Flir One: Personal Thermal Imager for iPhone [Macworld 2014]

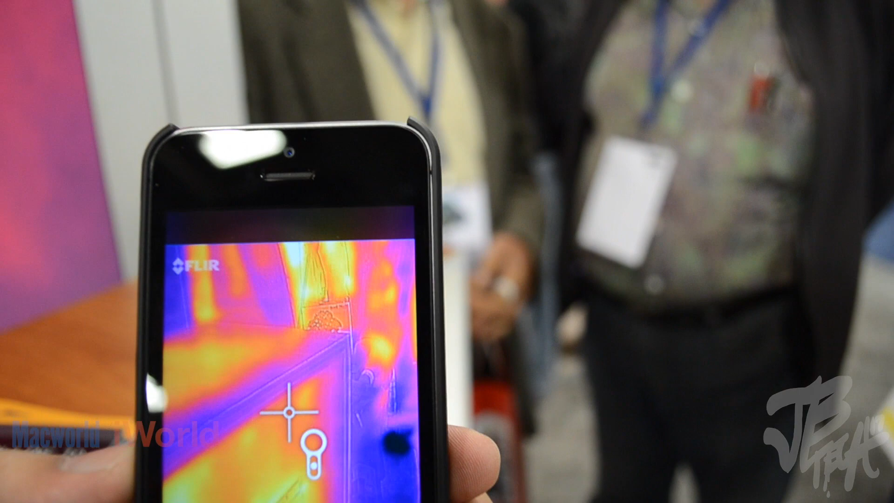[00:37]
your iPhone for the consumer so can you kind of briefly walk through like the features on here
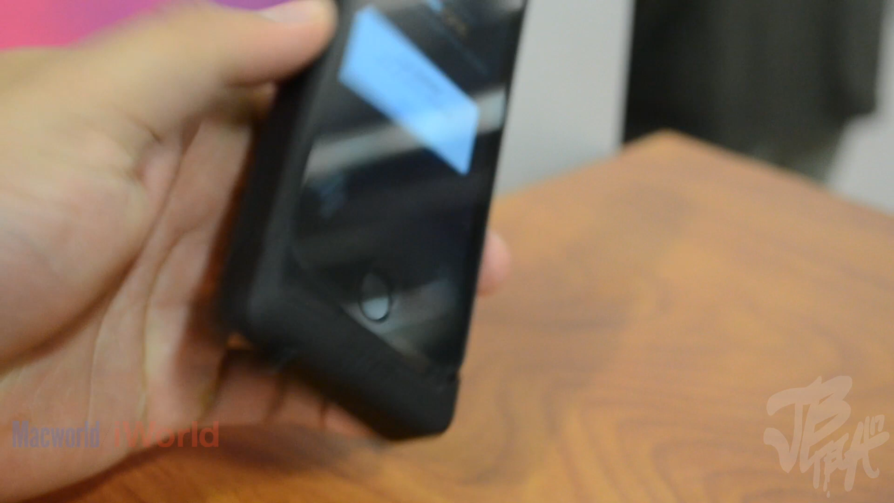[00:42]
yes so you can see it's a it's a sledge you just basically slide your iPhone down into it and
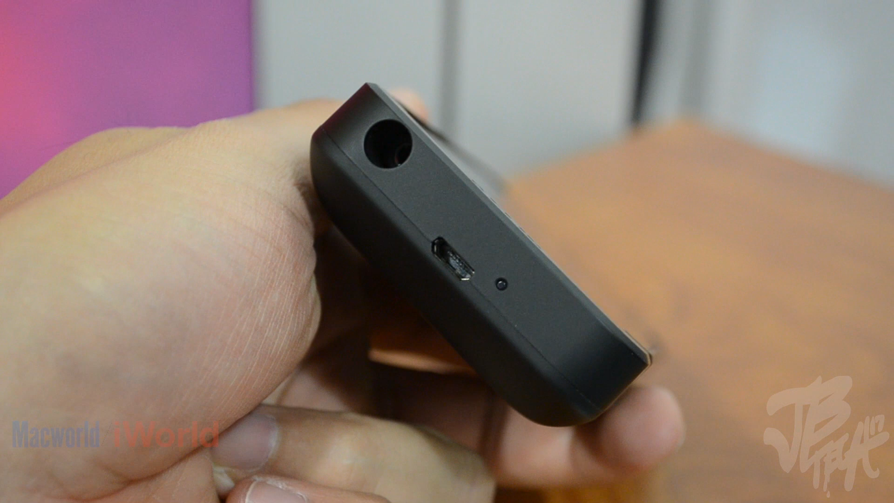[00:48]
the two cameras generate the image on screen you can see that it's not only just
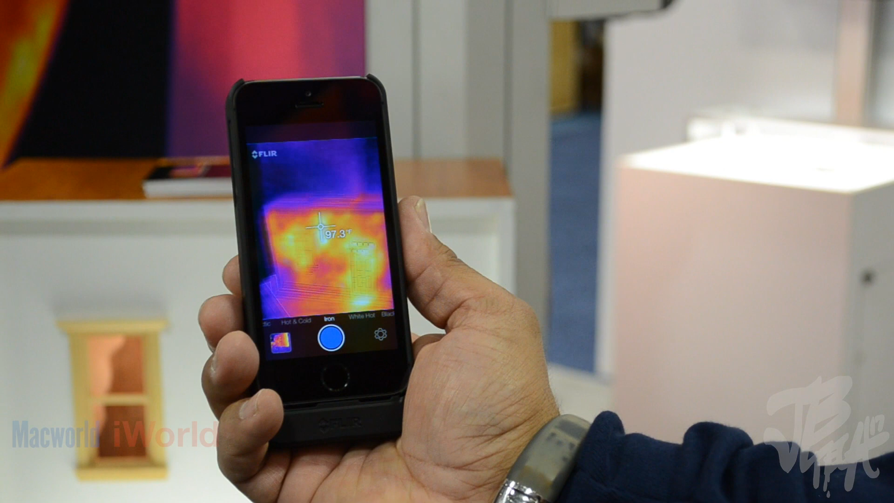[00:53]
a thermal image but you also have the day camera which sharpens the edges and also allows you to read text another feature we have is in the middle you see the crosshairs if you pull down on the back and do a
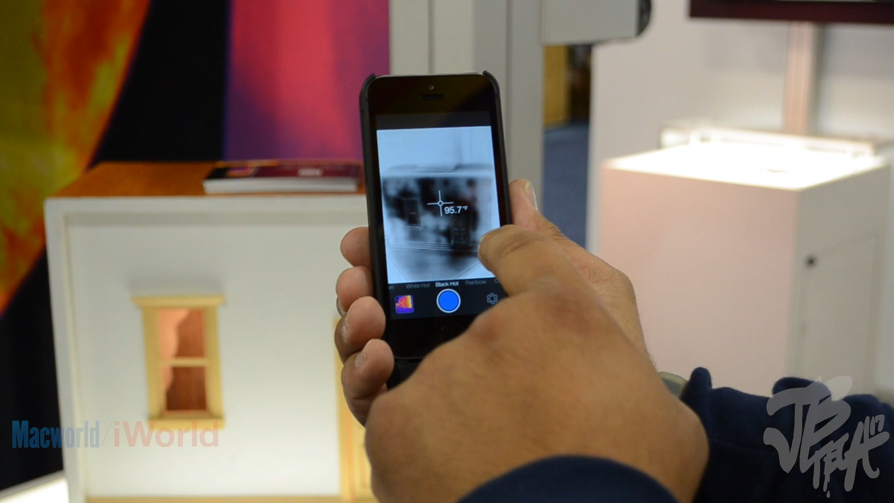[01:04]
On screen: spot 95.7°F
calibration can read the temperature out to about 15 feet and it's accurate to plus or minus 1c so it's a really nice feature if you need to be able to read
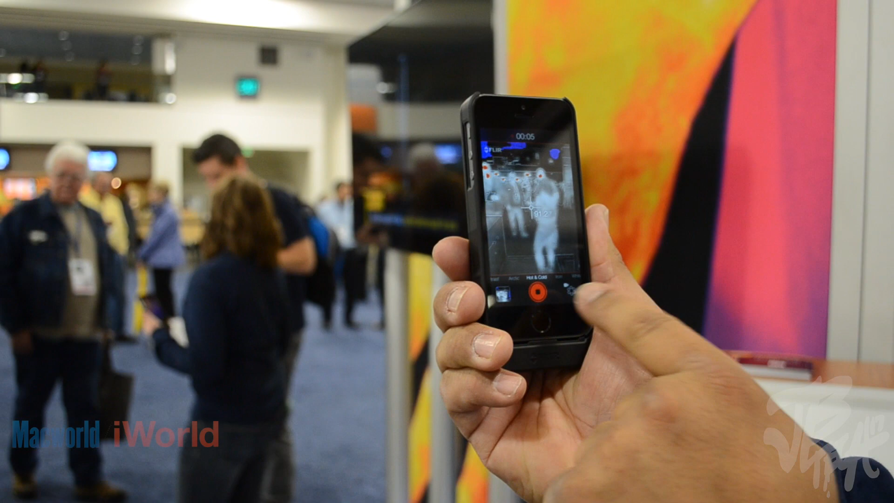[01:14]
temperatures if you own a restaurant and you need to check the salad bar temperatures or
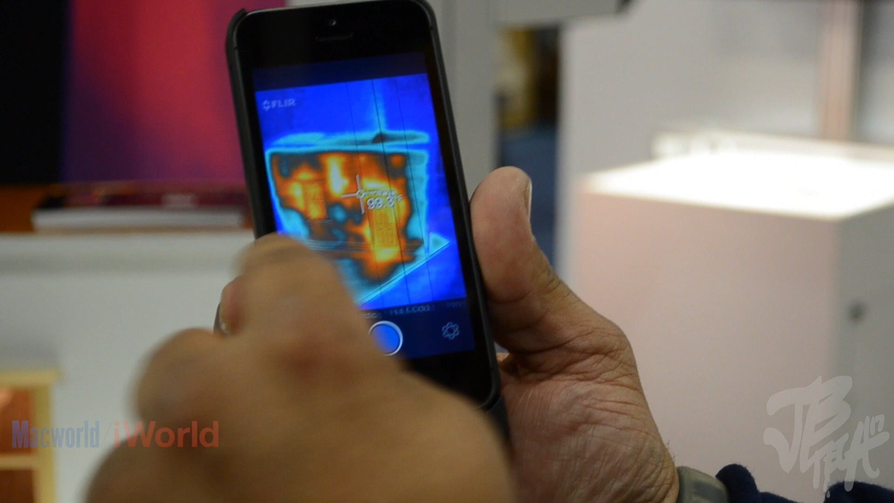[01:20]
things of that nature if you just want to check the temperature of food cooking or see if your campfire
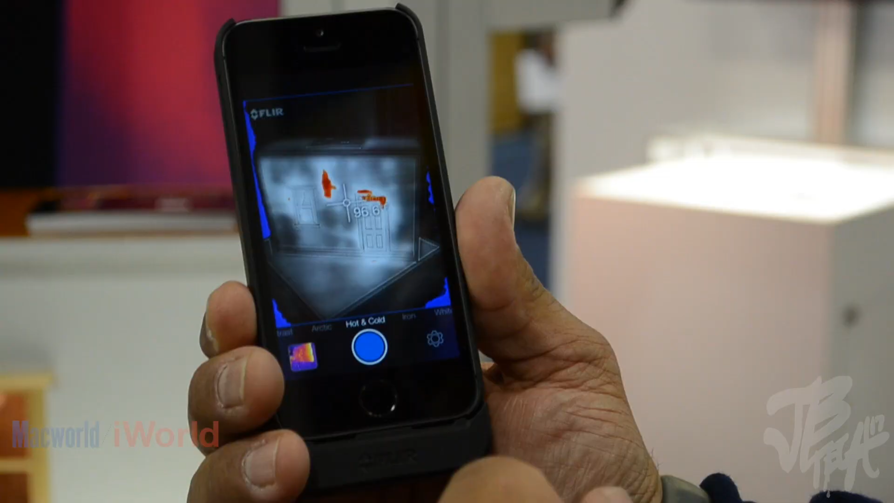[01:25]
is out it's a really really neat thing to be able to do it when you find something you like you push the blue
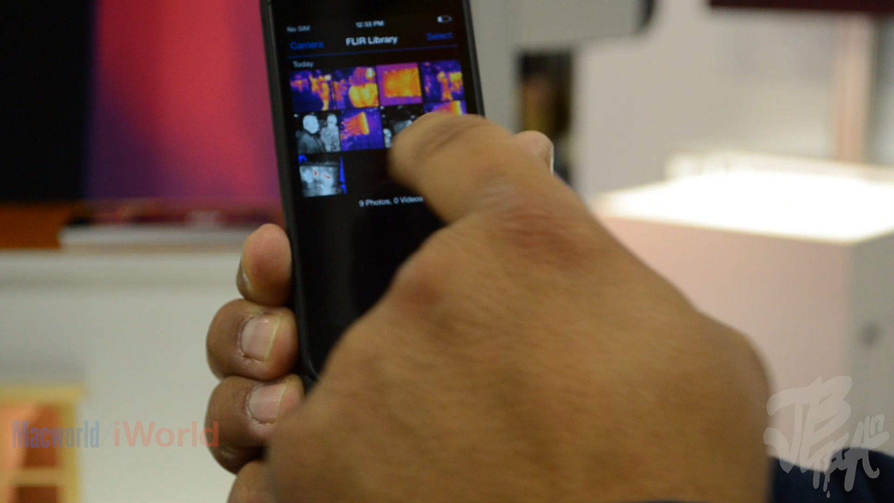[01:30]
button it snaps a picture stores it in your iPhone library